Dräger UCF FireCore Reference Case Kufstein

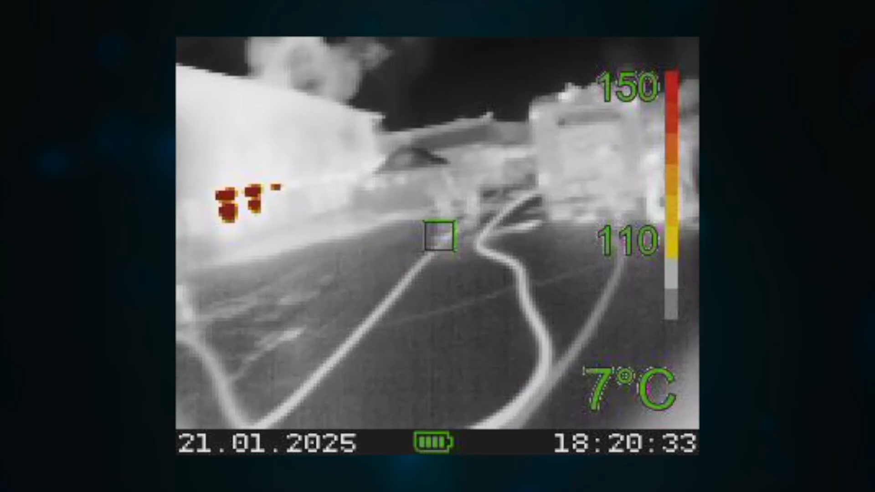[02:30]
On screen: spot 7°C
At that point, however, no firefighting efforts had yet been made, so the fire spread rapidly.
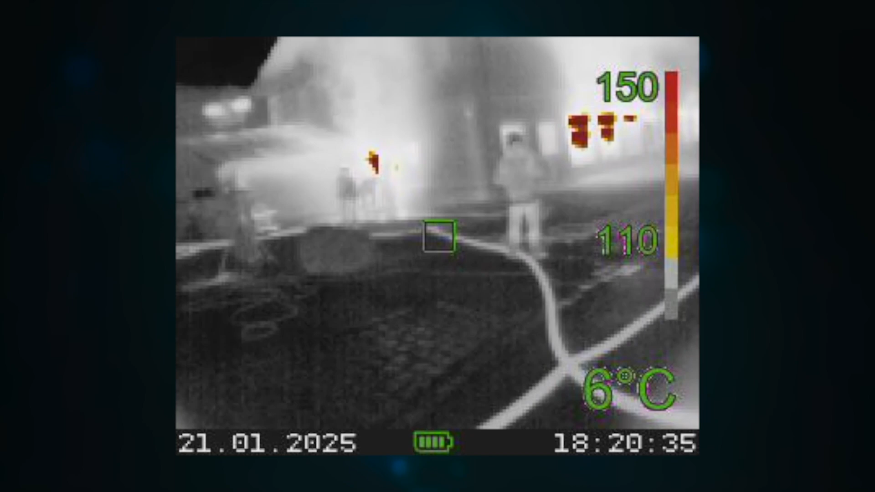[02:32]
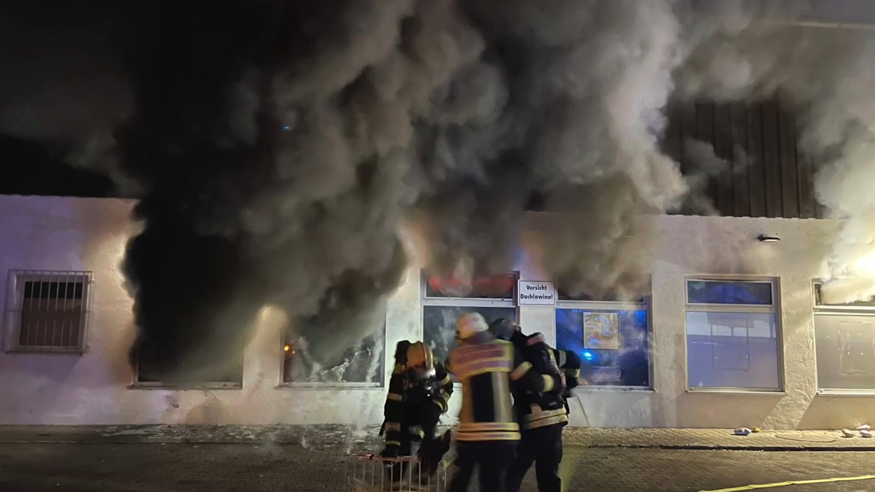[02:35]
You could see that from the smoke development. Then we launched a full exterior attack, and that's when the advantage of the UCF Fire Corps came into play for the first time.
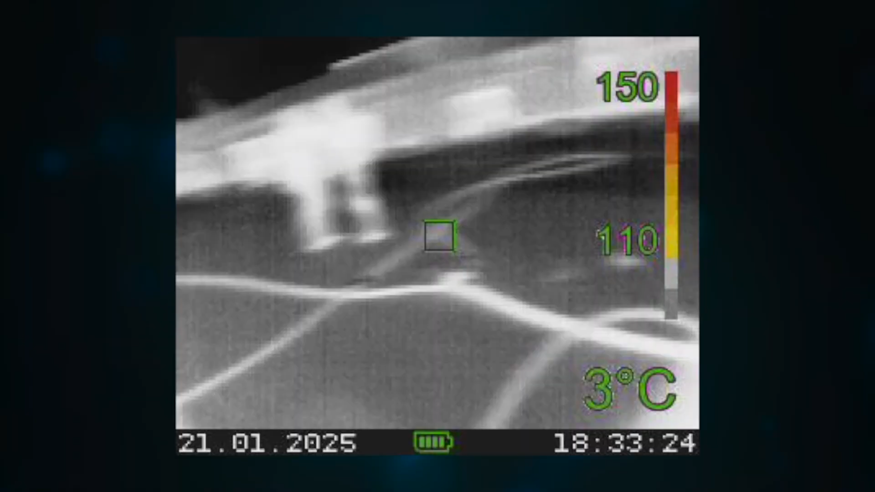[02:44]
On screen: spot 3°C
We positioned ourselves at the store entrance, and my first reaction was,
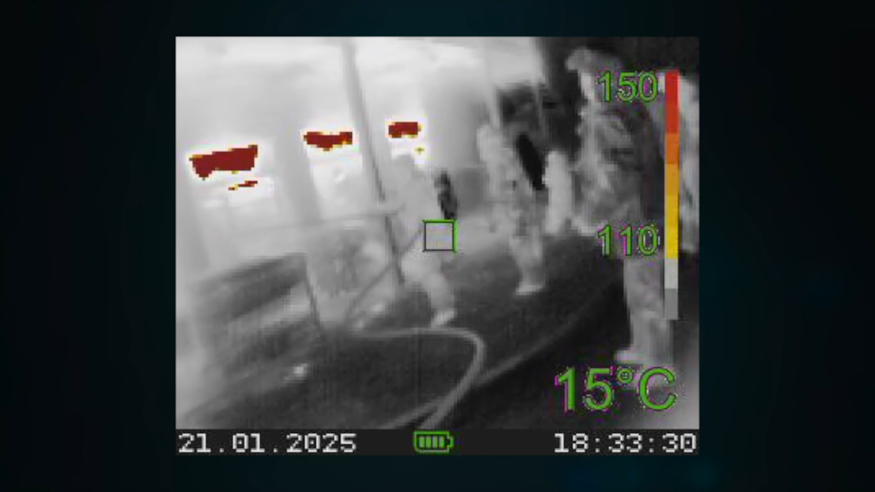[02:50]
On screen: spot 15°C
wait a minute, I can see what's happening inside. I had a clear sense of the layout inside.
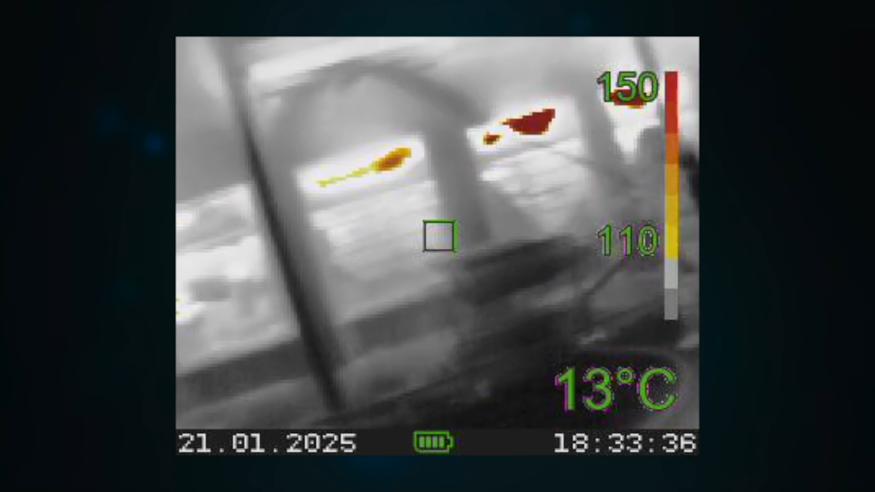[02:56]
On screen: spot 13°C
It immediately felt safer because we had more information to work with.
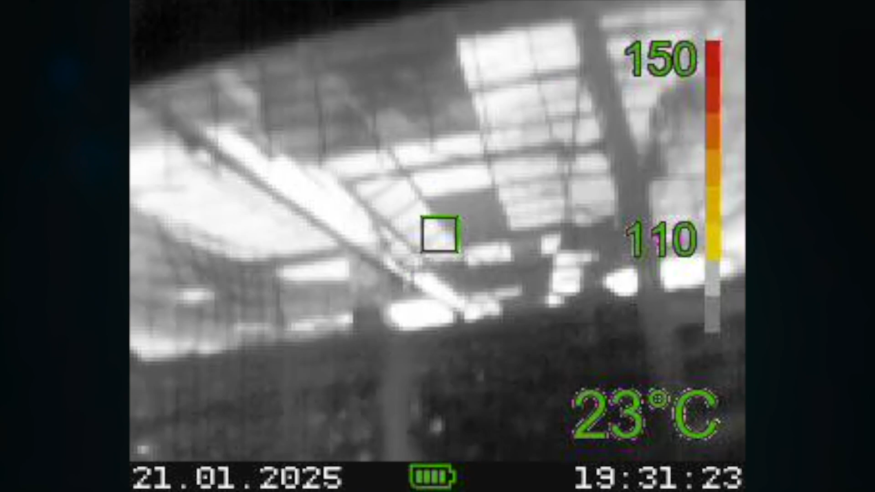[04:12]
On screen: spot 23°C
There were no open flames left, so we could calmly concentrate on searching for hotspots and assess whether there were any remaining hazards.